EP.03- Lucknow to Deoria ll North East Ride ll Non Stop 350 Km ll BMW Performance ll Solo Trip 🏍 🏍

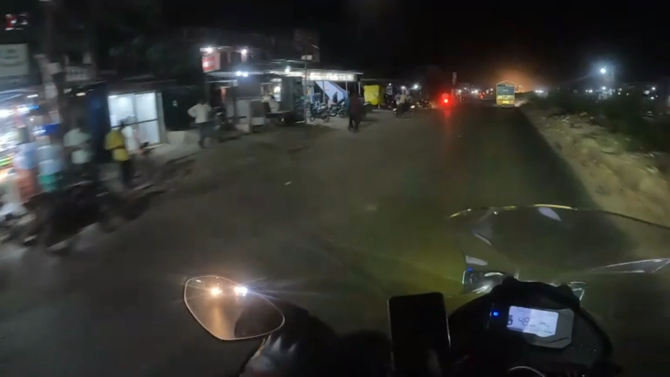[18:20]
कौन सी जगह है? नहीं चौरी,
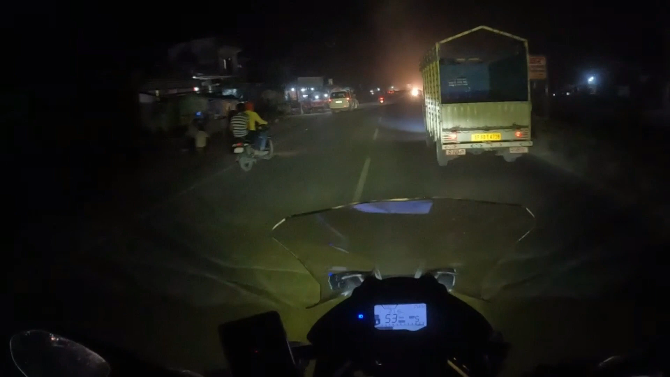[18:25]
अच्छा अभी हम लोग चौरी चौरा पहुँचने वाले हैं, बस 10 मिनट के अंदर हम लोग चौरी चौरा पहुँच जाएंगे। अंग्रेज़ों को इकट्ठा करके और उन्होंने उसी चौकी में उन्होंने आग लगा के सारे अंग्रेज़ों को मार दिया था,